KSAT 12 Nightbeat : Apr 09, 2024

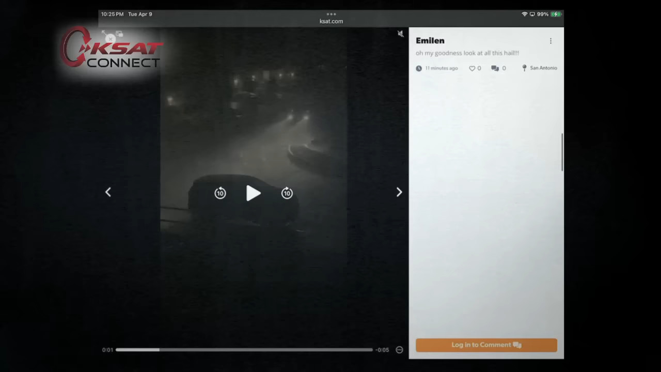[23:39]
Take a look at this video and you can see the hail falling onto the water onto the ponded street there in the background.